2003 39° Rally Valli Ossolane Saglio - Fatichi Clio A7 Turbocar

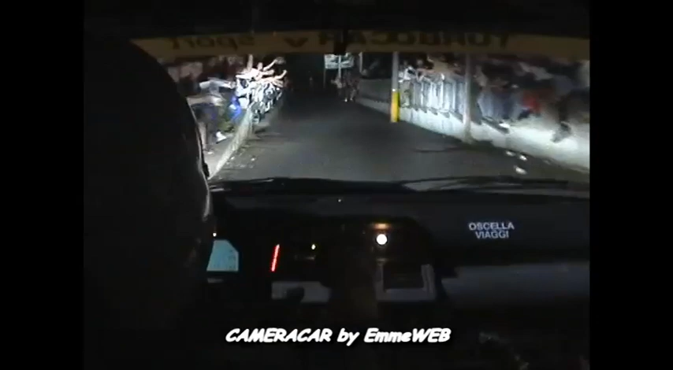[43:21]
Apre 30, destra 5 chiude, per destra 4, sinistra 4 apri, chiude 3 più. Apre destra 4, chiude 3, per inversione sinistra, chiude.
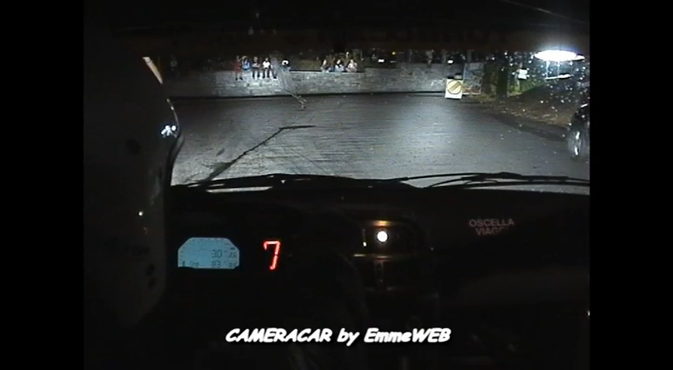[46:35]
15. Ma chi è che conta? Ma non so se farà fare il semaforo. Destra 3 chiude, chiude. Piega sinistra sudosto. Apre destra 6 sudosto, non chiudere. Per attenzione, sinistra 2 più chiude in bivio. Apre 6, chiude 4 più più stringe.
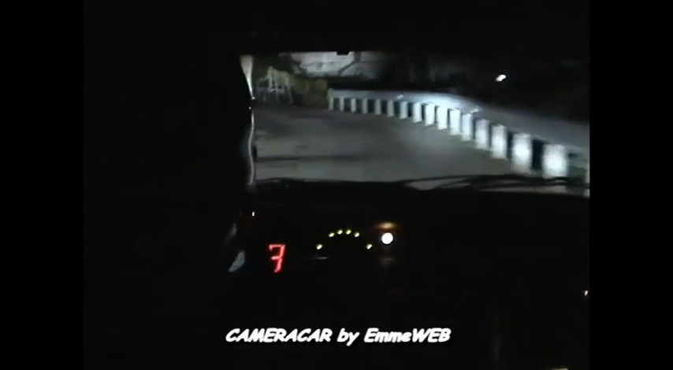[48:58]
30, sinistra 4 più più, attenzione, per destra 4 più chiude e molla, destra 2 più, chiude, chiude. Apre, sinistra 3 più più, in ritardo destra 4 chiude, attenzione, e sinistra 3 meno e sinistra 2, in tornante destro chiude. Apre sinistra 5 per tornante sinistro.